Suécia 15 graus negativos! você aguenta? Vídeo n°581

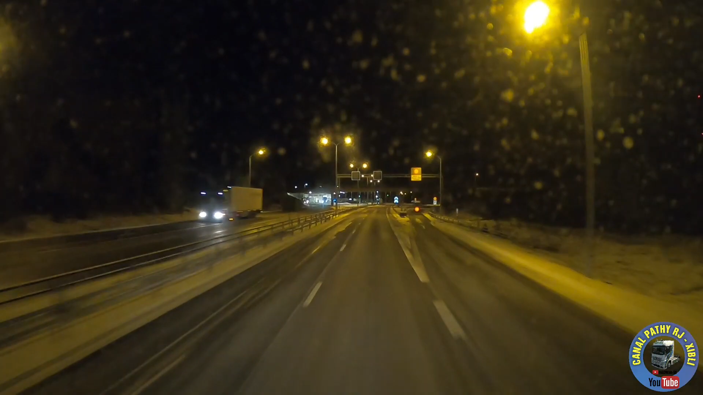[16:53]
Aqui para Finalmente Entrar na Noruega Ali é a fronteira Do lado contrário Estão dando Para vocês Verem Os caminhões Que estão vindo Estão passando Ali pelo controle E a gente Também tem que parar Ali para poder Fazer a nossa Aduana E também tem uns Papéis Aqui Que a empresa Deu para preencher Mas Sobre Essas coisas De confinamento Não
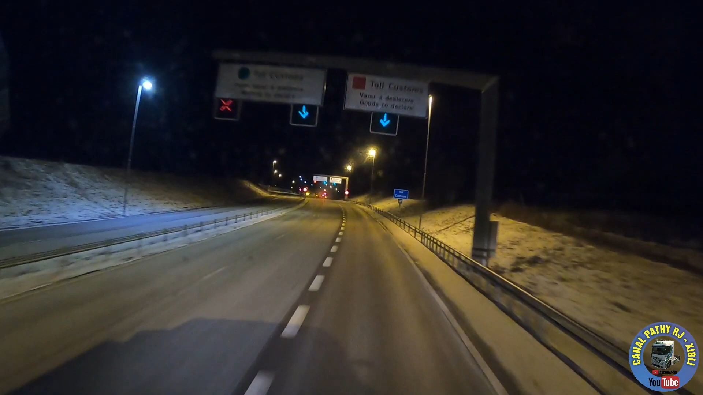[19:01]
gente tem aqui Um documento Que prova Que pagou Para estar andando Aqui E agora na Noruega Essa máquina Que nós temos E aí As portagens São eletrônicas Então vamos ver Como é que está A situação aqui Se tem alguma mudança Faz tempo Que a gente não vem Acho que ano passado Ano retrasado Que nós viemos Já tem marinho Lá no tempo É Tem tempo Que a gente não vem Tem que quebrar mola Ali na frente É Olha Onde está fechado Tudo branco
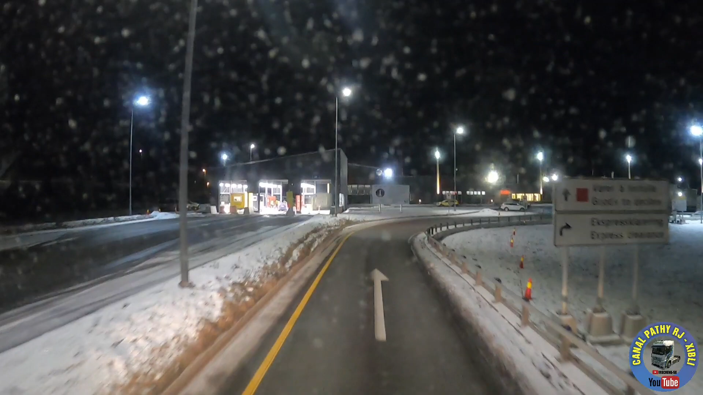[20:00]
Estamos na fronteira Com a Noruega E Suécia Suécia Você também está igual eu Suécia Vamos ver se a gente acha Aqui uma vaguinha Aqui na frente Mas geralmente tem Que é fácil de vaga
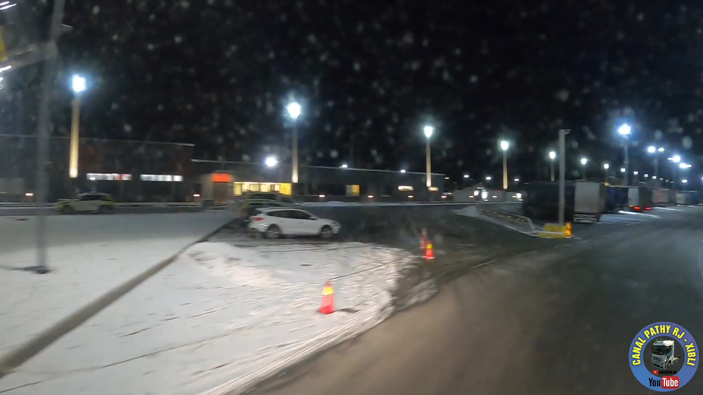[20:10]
É Vamos ver Tenta parar mais lá na frente Lá É Eu vou Mais próximo ali da Olha a gente vai fazer a A doana
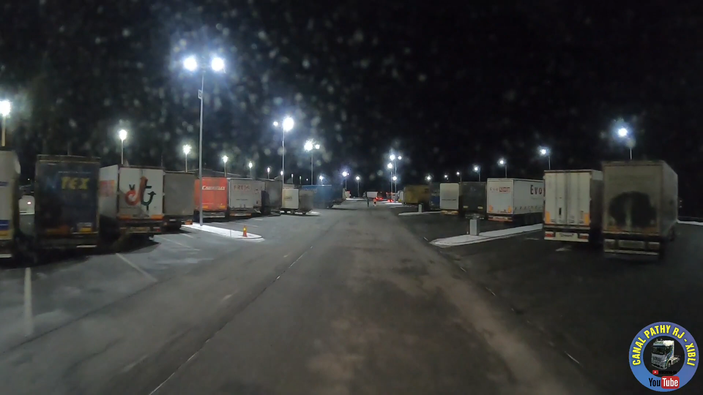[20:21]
A gente vai aqui de lado Isso aqui é vaga aqui? Ou não? É Mas eu ainda queria Não vai fazer a vaga Entra aí Entra aí Esse aí gente 26 metros 26 metros Vamos deixar o homem passar aqui Pronto